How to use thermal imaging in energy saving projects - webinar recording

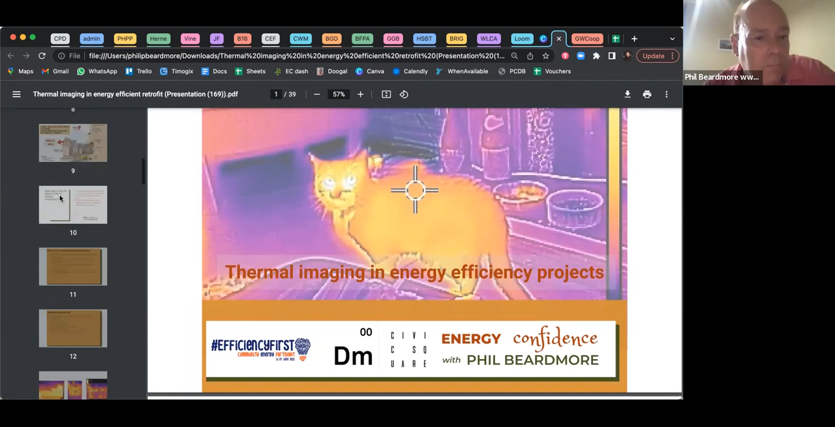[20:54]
um first thing is about how to use a thermal imaging camera and it's very important that you think about your own health and safety and those around you bear in mind that you might be doing you will you might well be doing thermal imaging in the dark you might be doing it in a back garden i myself have on a number of occasions almost fallen in garden ponds and stuff so be very careful um don't take risks
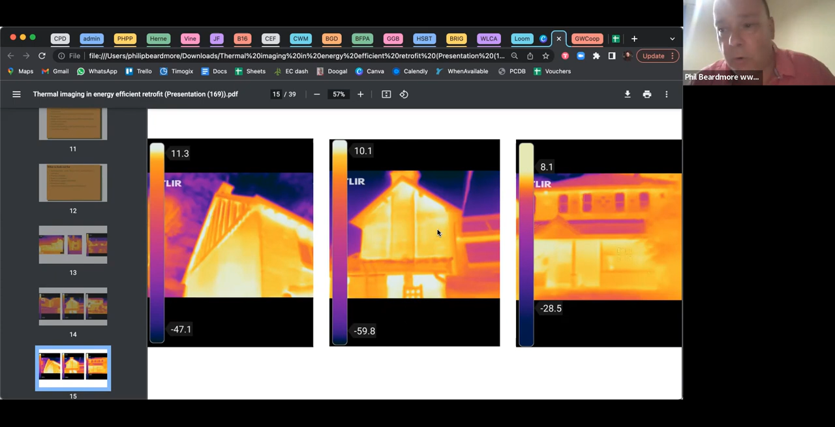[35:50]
triple it wasn't a specialist that they weren't doing passive as this was a normal glazing company that do mass market stuff and i said we want a u value of 0.8 and the client was prepared to pay any extra and the the contractor said yeah we can do that no problem so you can and should specify windows by u value right okay um so this again is the house with um underperforming cavity wall insulation um you'll notice on this image that that window um has changed slightly and that probably reflects the fluctuation in external
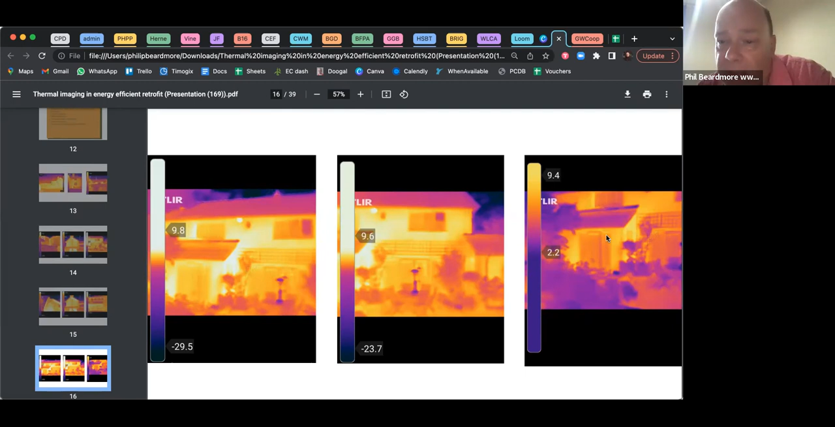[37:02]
it's it's presumably been transferred from inside the house through where the the walls meet um all through all through the the internal door um but yeah um and so sometimes a porch can be this all can contribute to the heat loss now this is an interesting one now this house is a is in a quite fashionable area of birmingham where uh and he's a conversion from a former um jewelry premises which is a bit of a giveaway as to where it is um and so yeah this used to be a jewelry premises and what happened is about five years ago a private
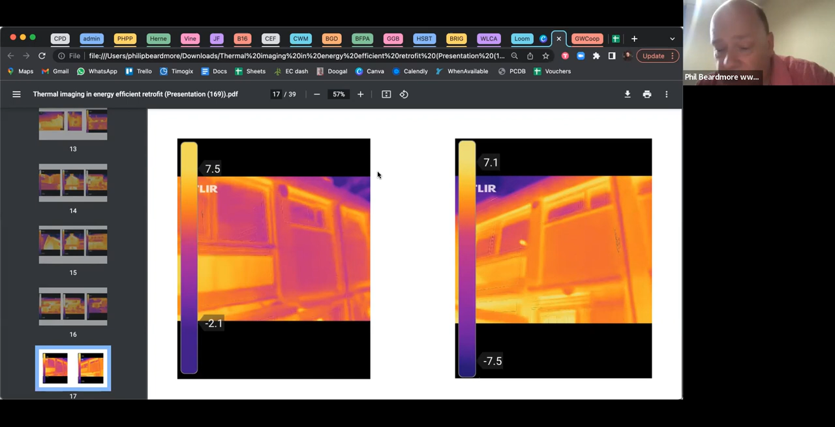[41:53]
and also insulation of of pipework that you know the the householder was able to do quite a lot with it but not not to the walls because i did not feel comfortable advising him to put in any more insulation to the wall um i think we may have seen this one before um but again a lot of heat loss through the wall um windows variable this one's doing okay um and this one again a lot of heat loss through the chimney and and that's another chimney on the other side of the um the apex now this is very interesting because this is um a
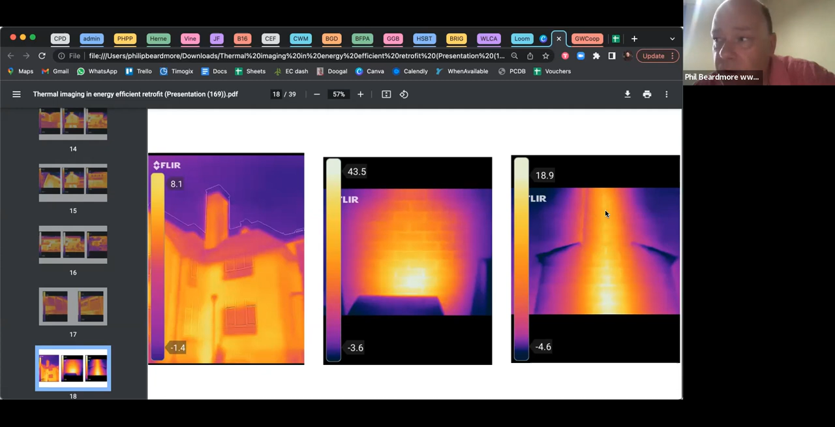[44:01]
um and can't be insulated because it's it's not it doesn't have a cavity and there's a lot of that um you know there is a lot of that in the suburbs um this yeah so uh again
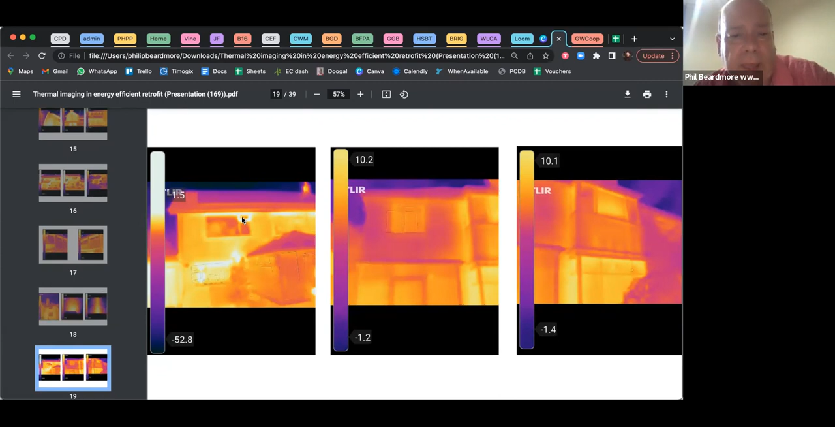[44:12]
um that window was closed and so that heat lost there suggests to me that it's not closing properly and that it needs to be adjusted um this is an interesting house these two pictures here this is a 1920s semi-detached um it's solid brick um but interestingly um i think that it's actually solid brick
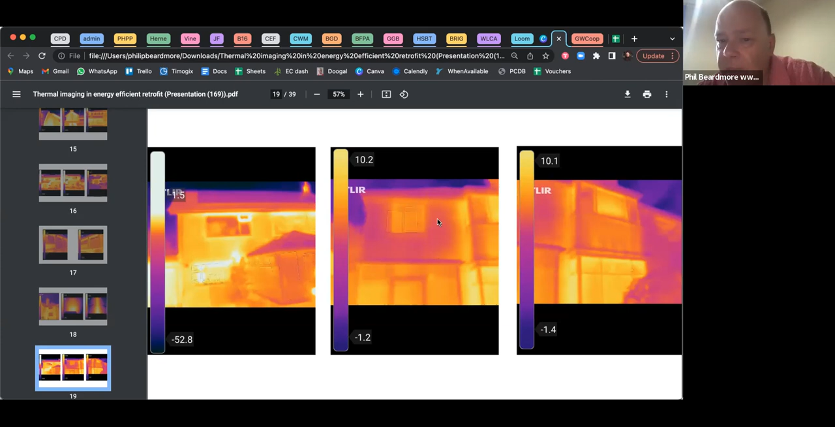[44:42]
and therefore the fact that there isn't very much heat loss through this uh front second bedroom is actually quite interesting um and so i but there is heat loss through the um the window um but what's also interesting here is the bay wind is the bay window so you've got two storey bay window and the the under the glass on the ground floor there will be a dwarf wall which is made of brick um and therefore has similar properties to the
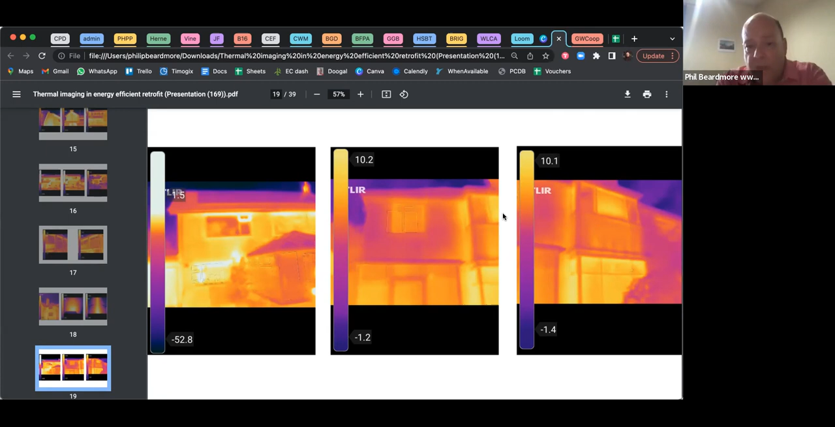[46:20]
um in in many cases this will be the coldest part of and yeah i often find myself going to the houses 1920s 1930s in the suburbs um and and and the the bay window upstairs bay window is the coldest bit and that bedroom is the coldest room in the house um this is a cat flap um this is a standard upvc back door um there is as you can see there isn't a lot of heat loss through the plastic there's a bit more through that pain there this is brick the that is
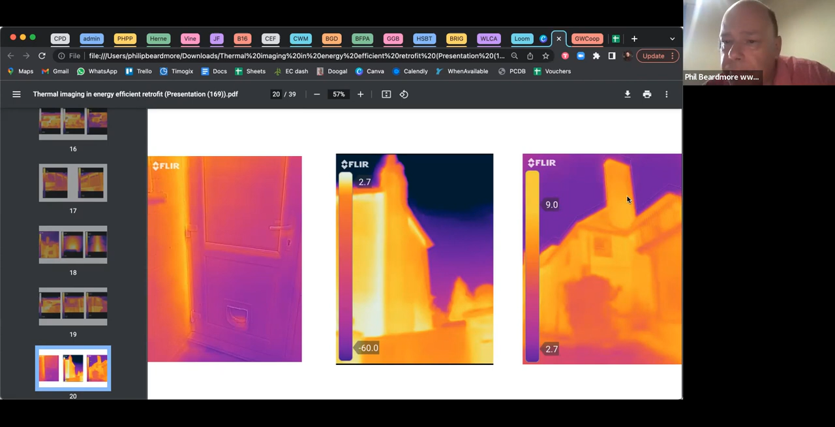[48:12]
but also heat loss where the chimney meets the the wall um and there where the the roof meets the wall um this is okay uh right first thing you can see about this is those spots are rain um and so this is why i say you shouldn't really use a thermal imaging camera uh when it's raining and on this on this particular night it was literally drizzling it well it wasn't even drizzling it was spitting with rain it was the occasional drop but it's still enough to for the the rain to show on the on the lens
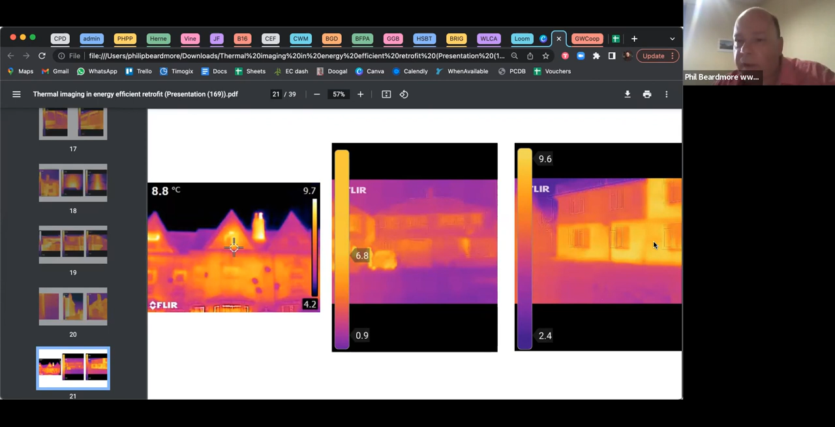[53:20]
On screen: spot 8.8°C
i mean you shouldn't rely on tiles to improve the insulation of the building um but um it in this instance it does seem to be having an impact um i think we've seen that one before this is interesting um this is a condensate pipe so you've it this is the kitchen of the house um you've got a condensing gas boiler here and a condensing gas boiler has a condensate pipe